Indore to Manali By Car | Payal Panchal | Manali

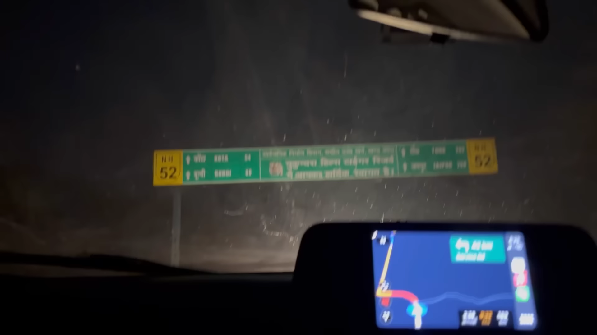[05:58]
ये क्या लिखा है यहाँ पर? लिखा है उत्तराखंड हिल्स टाइगर रिजर्व में आपका हार्दिक स्वागत है।
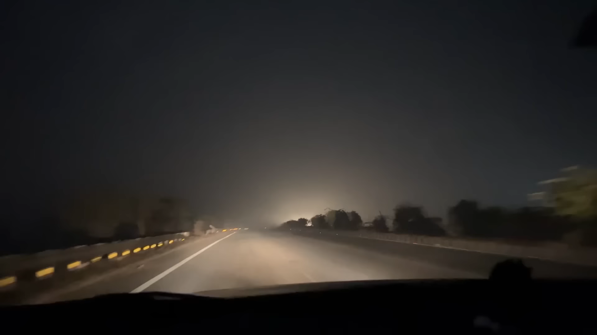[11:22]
तो हम लोगों ने दिल्ली क्रॉस कर दिया है, मतलब दिल्ली के बाहर बाहर से हम लोग अभी जा रहे हैं मनाली की तरफ। और अभी हमने लोकेशन डाली है पानीपत की, और पानीपत यहाँ से है 344 किलोमीटर।
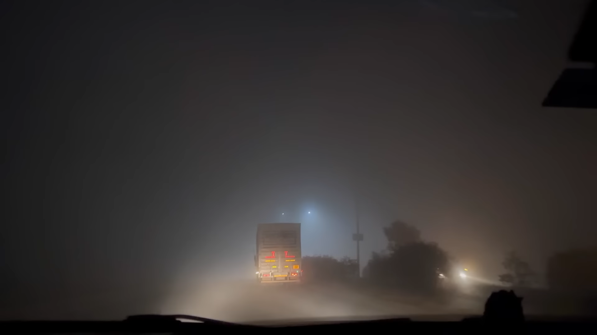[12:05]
कुछ भी नहीं दिख रहा है यार। बाप रे बाप कुछ भी नहीं दिख रहा है इधर तो, बहुत ज्यादा कोहरा है गाइस।
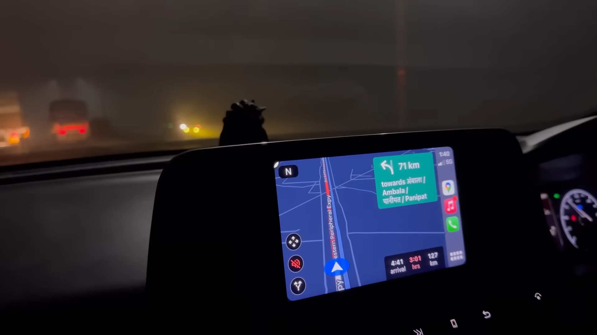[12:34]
प्लीज प्लीज प्लीज बहुत धीरे चलाना गाड़ी, उधर देखो तुम, सामने वीडियो में मत देखो।
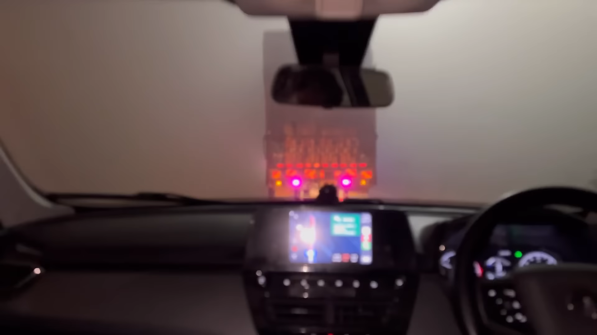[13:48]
अपन तो यार मेरे को बहुत डर लग रहा है, रास्ते में कुछ दिख नहीं रहा है हमको गाइस, कुछ भी नहीं दिख रहा है, और एक ही ट्रक चल रहा है।
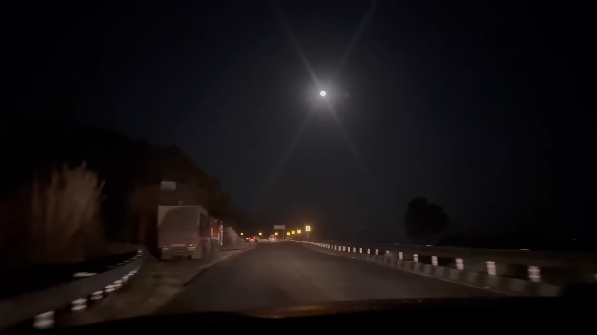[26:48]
यहाँ पर चढ़ाई चालू हो गई है और ये रास्ता है, 4 लाइन ही है और आगे जाके आएगा मंडी, वहाँ जाके वन वे हो जाएगा रास्ता।
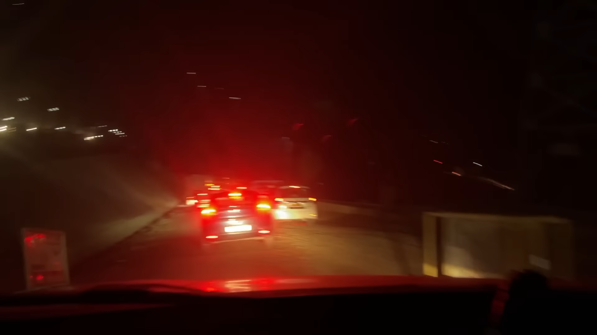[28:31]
ऐसा रास्ता ये ऊपर से आया है, नीचे जा रहा है।